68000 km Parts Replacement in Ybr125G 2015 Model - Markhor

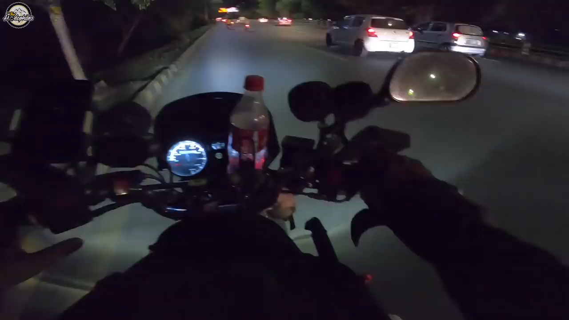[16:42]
ओह बॉय, लोग मुझे क्रॉस कर रहे हैं, 70 पे क्रॉस कर रहे हैं और मुझे एक बड़ी अजीबोगरीब सी फीलिंग आ रही, बट क्या कर सकते हैं।
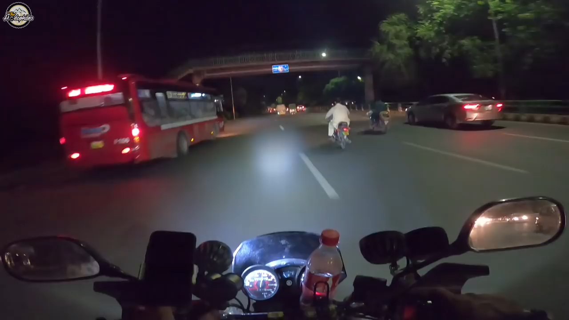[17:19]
लेकिन ओ यस दरख्त देखें ऊपर, सब लिट चल रहे हैं। ओ भाई कौन सी बाइक लेके जा रहे हो, बहुत तेज़ जा रहे हो।